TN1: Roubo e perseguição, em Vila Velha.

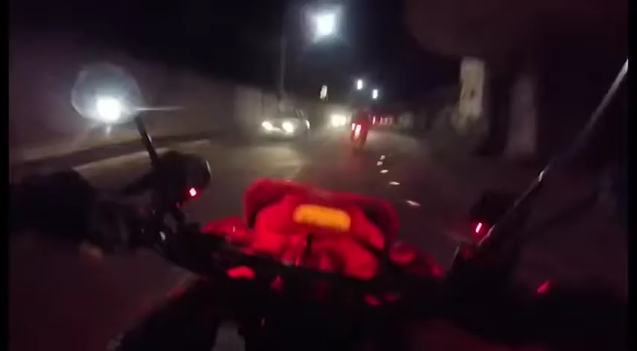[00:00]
A perseguição começou no bairro São Torquato, em Vila Velha. O vídeo mostra os guardas municipais na cola do criminoso. As motos seguem em alta velocidade pelas ruas da região. Em um determinado momento, o suspeito quase perde o controle e bate em um muro. Pouco depois, ele para em uma rua sem saída, abandona a moto e foge a pé.
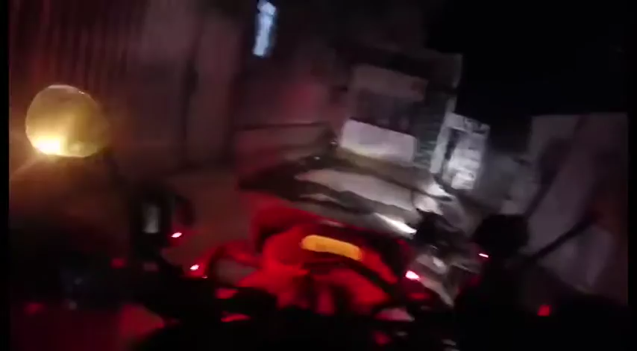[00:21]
Segundo a guarda, tudo isso aconteceu depois que o criminoso não respeitou uma ordem de parada. Percebemos a moto passando sem placa, desconfiamos, sabíamos que tinha uma moto do mesmo modelo roubada